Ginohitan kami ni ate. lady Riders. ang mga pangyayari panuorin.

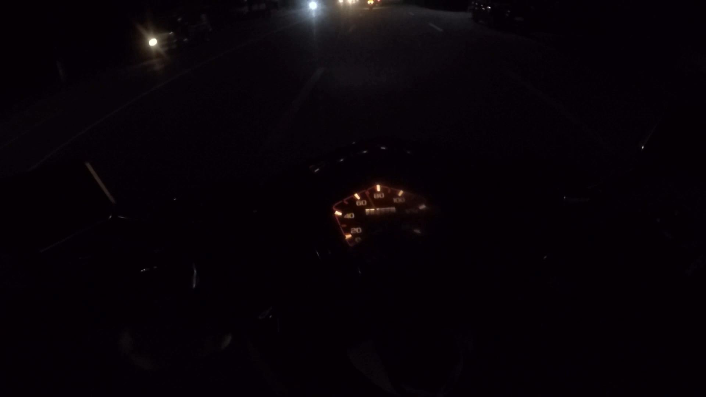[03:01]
war speed guys, si Matolong Riders medyo purot-purot pagyapo na, wain nyo ta makailis og fuel injector pag yun guys, maning purot guys ha lead na to karon si Gogomoto si Ilmar,
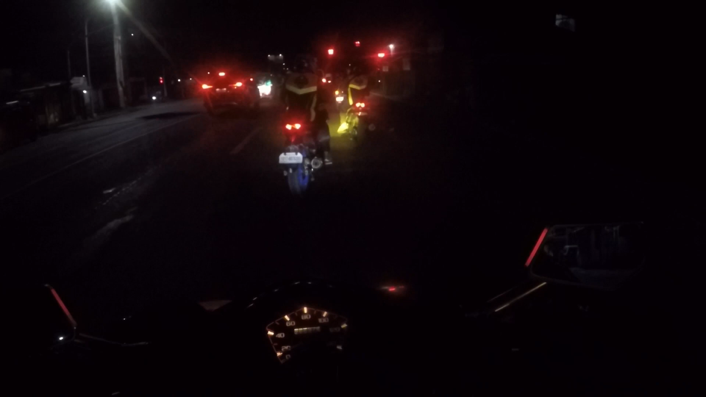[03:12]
so kita mo yung sweeper, barag purot-purot